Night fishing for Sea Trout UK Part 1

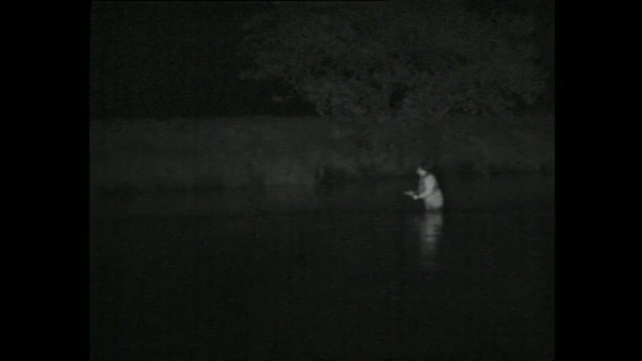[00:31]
downstream we're just going to ease our way into position it's quite a long cast downstream the fish don't normally lie here in
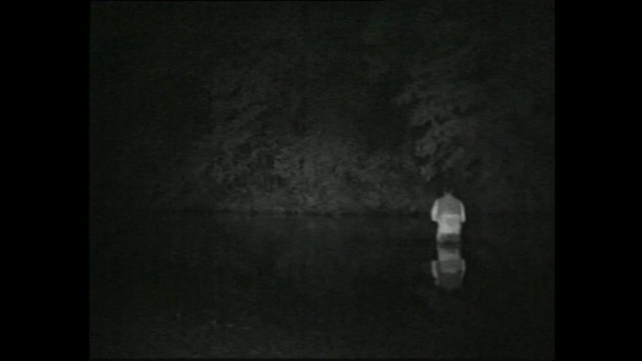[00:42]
the daytime oh missed it darn it took it off the surface as soon as they hit the water blast the infrared camera allows you to see the action but remember for me it was pitch black jumping down below well that fly had only just touched the water he took it right off the surface I wonder if he'll take again
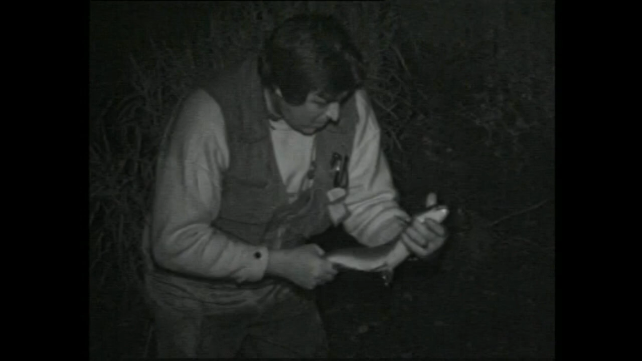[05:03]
what a fight I mean that's a very clean fish look at it bar of silver beautiful fish and what a fight he put on